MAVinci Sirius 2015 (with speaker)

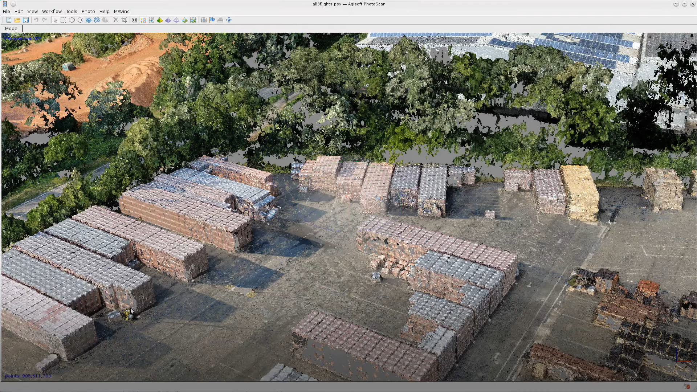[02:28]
enables you to measure exact distances and volumes.
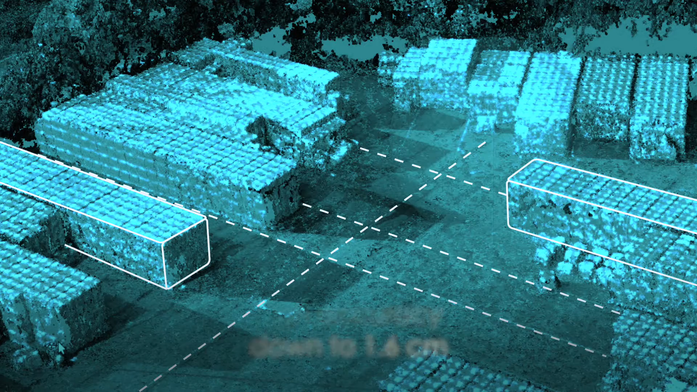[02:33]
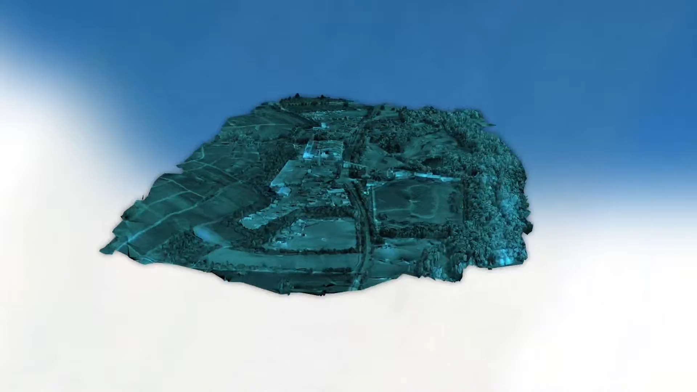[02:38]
Moreover, Mavinci offers a camera lens that is best for 3D city modeling.